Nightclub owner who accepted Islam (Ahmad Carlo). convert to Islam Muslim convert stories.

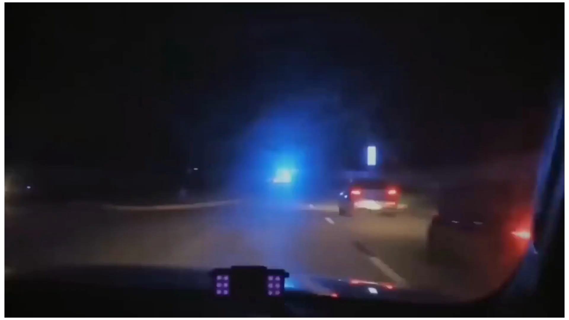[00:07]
A car comes straight for us, and then another police car, and another police car, and about 20 police cars.